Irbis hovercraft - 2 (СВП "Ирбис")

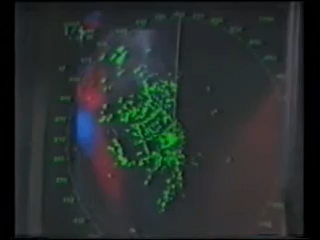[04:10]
With the radar image of the American shore of Lake Ontario showing, we are off for a beach demonstration 35 miles away.